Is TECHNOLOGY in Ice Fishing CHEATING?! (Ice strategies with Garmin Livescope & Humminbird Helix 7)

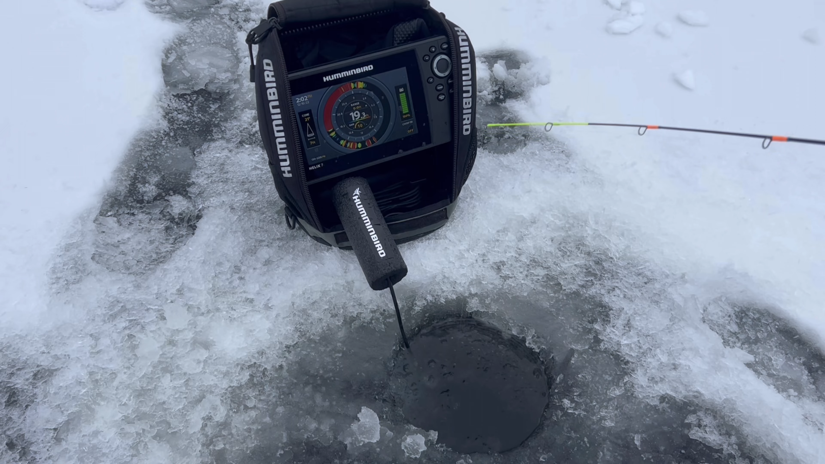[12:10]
This one looks like it's pretty nice. Doesn't feel as nice as it looked on the screen. I'll say that right now. Oh, you probably saw that. It got off right at the hole.
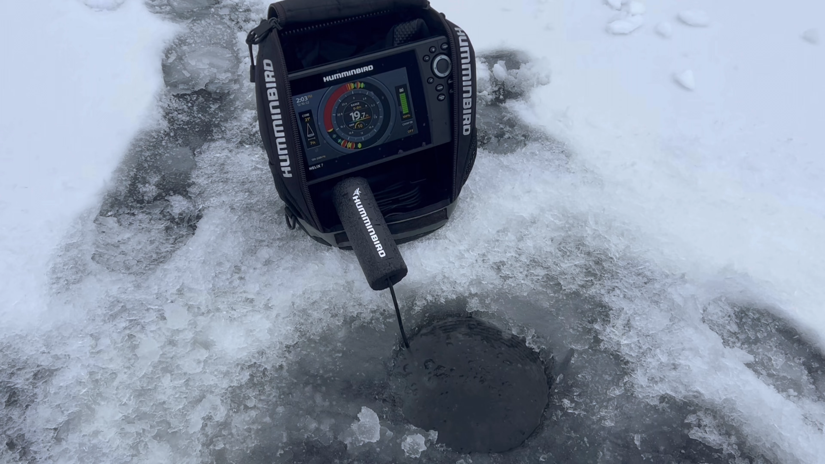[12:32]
There we go. That is what I like to see. I don't like to see a huge school. It seems like when you find the little pockets of fish, that's usually where the bigger ones are. Let's see. Let's see if what I said is comes true. Here it comes right away. Oh, just bumped into it. Come on. It's coming back for more.
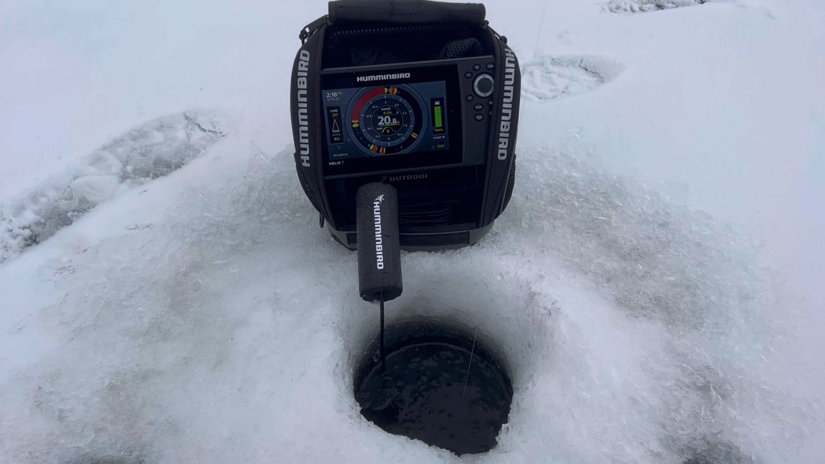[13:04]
Let's see what we pull up. He's a little digger. He's digging. Ooh, it's a crappie. It's a crappie. And he's trying to come out of the hole. It's a pretty nice one, but